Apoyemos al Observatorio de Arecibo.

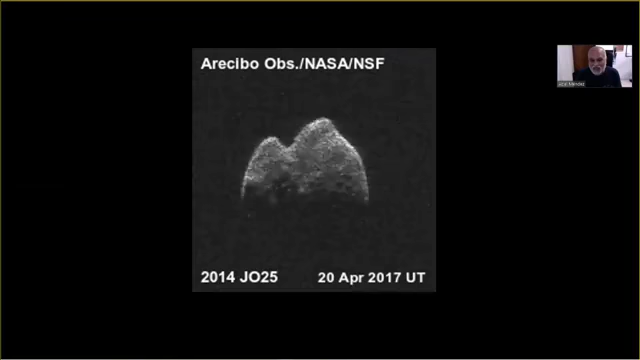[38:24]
Entonces quedamos siempre con la duda de que ese asteroide se acercó y salió de nuestro sistema solar por la forma que tenía.
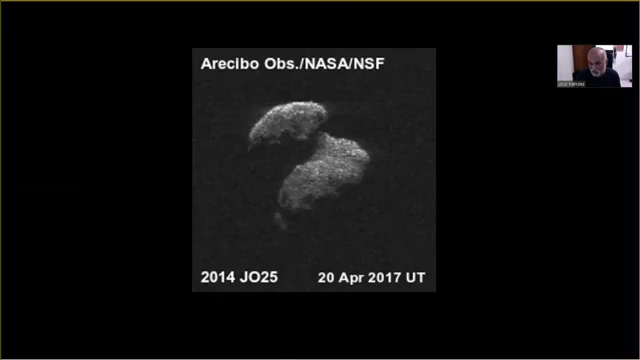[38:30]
Porque todo en óptica, tú no puedes saber las dimensiones con precisión.